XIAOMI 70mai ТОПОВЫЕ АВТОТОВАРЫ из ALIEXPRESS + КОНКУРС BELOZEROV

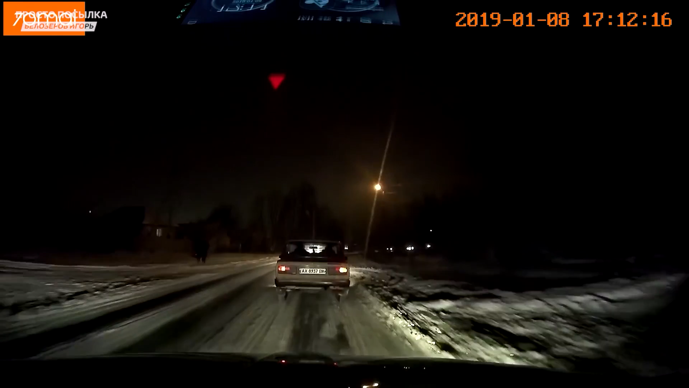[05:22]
есть экран, хорошая ночная съемка, технология Defog, антитуман, EVDR, голосовые подсказки. И с момента первого обзора моего много, конечно, изменилось. Появились схемы для съемки тайлапсов, куча кастомных прошивок было. Но я вообще ничего не делал, как ездил с того времени, так и езжу. Это уже если будет совсем скучно или захочется чего-то еще, тогда можно будет прошиться, обновиться и так далее.